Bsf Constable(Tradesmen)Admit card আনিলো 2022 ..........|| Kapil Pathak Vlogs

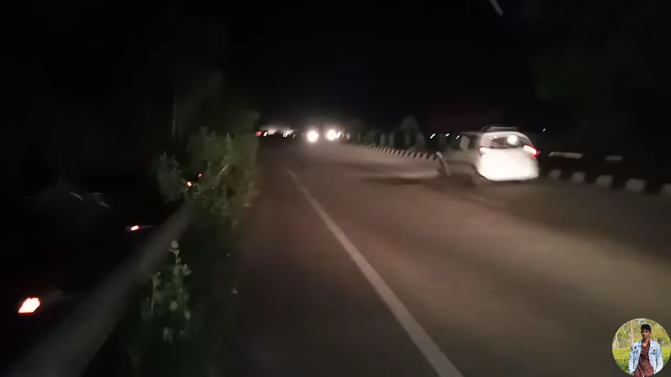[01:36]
গাইস, রাস্তা ন্যাশনাল হাইওয়ে। এতিয়া বাজিল 9:09 বজাৰ। এই ৰাস্তাৰ ভিউ চাওক, নন ষ্টপ গাড়ী।
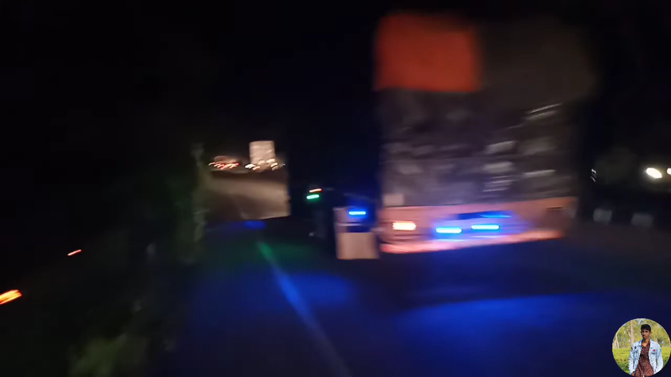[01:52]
আমাৰ ইয়াতে এই দুটা ৰাস্তাইদি, এই দুটা ৰাস্তা অহা যোৱা, এই আহিছে, এইটো ৰাস্তাৰে যাই আছে গাড়ীবিলাক। নন ষ্টপ গাড়ী মানে থাকেই ৰাতি।
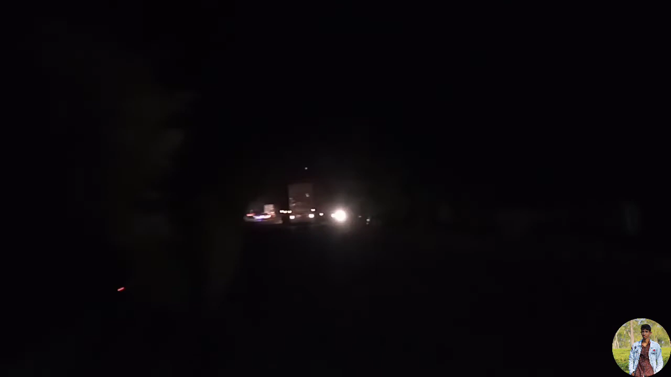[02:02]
আৰু যিমানে ৰাতি বেছি হয় সিমানে গাড়ীবিলাকৰ অহা যোৱাটো বেছি হয়। এতিয়া 9:10 হ'ল চাগে। এতিয়া মই যাইছোঁ ঘৰত। BSF-ৰ এডমিট আছিল, BSF কনষ্টেবল ট্ৰেডমেন এডমিট আছিল। এডমিটখন নিবা কাৰণে এতিয়া মই আহিলোঁ চকত। আহি পেলাই এডমিটখন ল'লোঁ।